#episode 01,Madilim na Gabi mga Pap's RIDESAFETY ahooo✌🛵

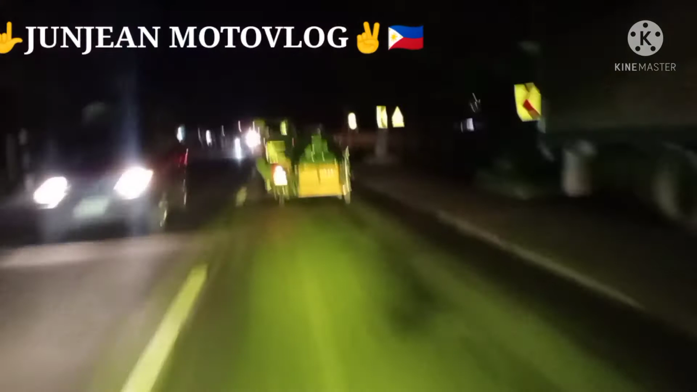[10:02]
Yung bukas, pero kailangan natin ay maging careful. Ayan, tatawang po tayo diyan.